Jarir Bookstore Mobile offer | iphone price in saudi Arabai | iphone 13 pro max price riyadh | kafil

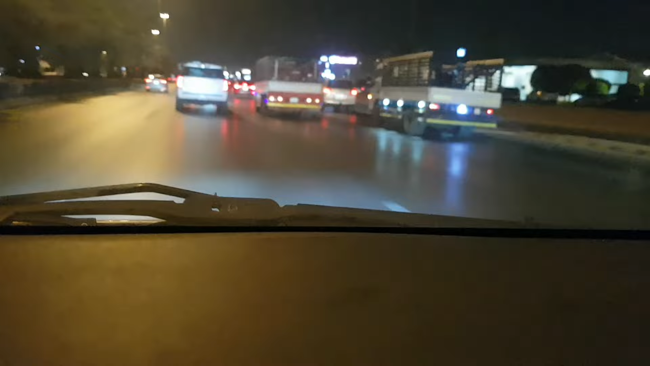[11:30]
वारी जोसो आज हमें ट्राफिक यहां पे नहीं मिली तुम्हें हाई-बे से हो जाता हूं दूस्तों राई यहां रोल मेरे घर की तरफ जाती है यहां पर लगी हुई
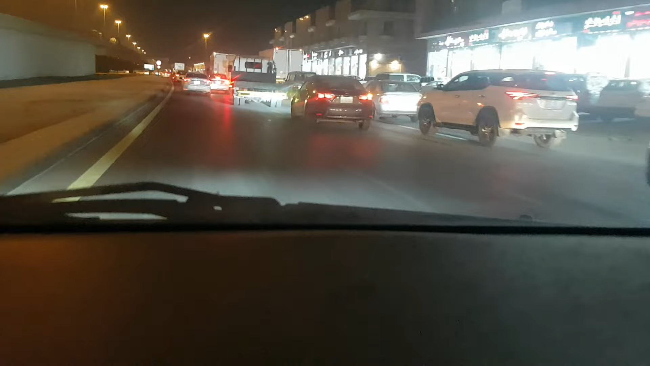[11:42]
है त्राफिक कि यहां पर सीधा जाने के लिए बंग किया ही ये लेट जा सकते हो यह आप योटन गारी कर सकते हो इसके वजे से यहां पर लग जाता थूरा से जाम बढ़ा